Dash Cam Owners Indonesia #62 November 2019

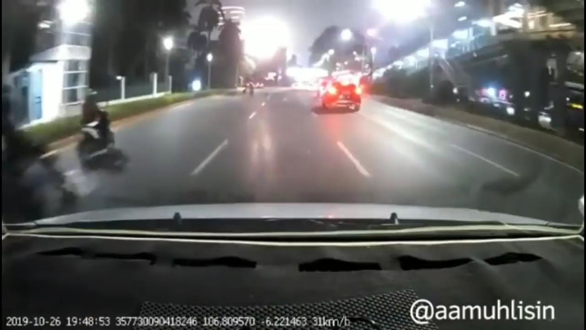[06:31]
mau ngejar yang level 6. Level 6. Level ini 185. 185. Gimana udah kelar belum? Hah? Waduh, ini motor terbalik. Motor. Hah? Enggak, ini motor mulai mau tangkap polisi terbalik. Udah kelar nih.
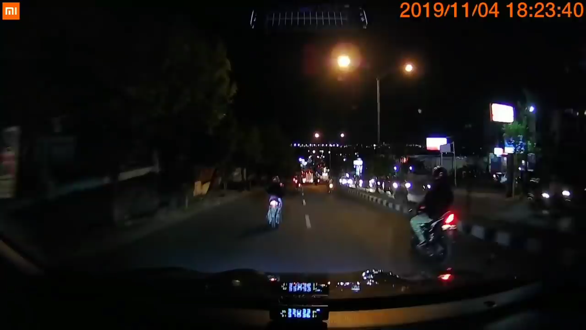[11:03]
Itu jalan santai. Ya Allah, saya takut ini nabrak, Ohab. Dia udah gini-gini, Ohab. jaga.
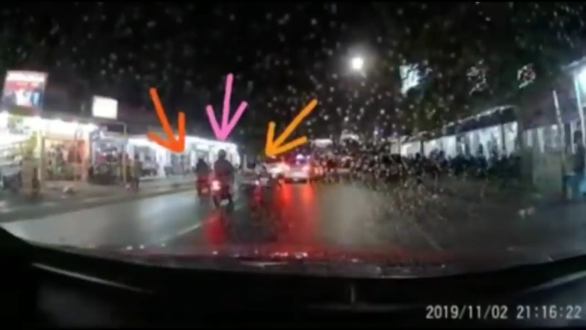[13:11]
Oli ya. Jatuh sendiri semua tuh iya.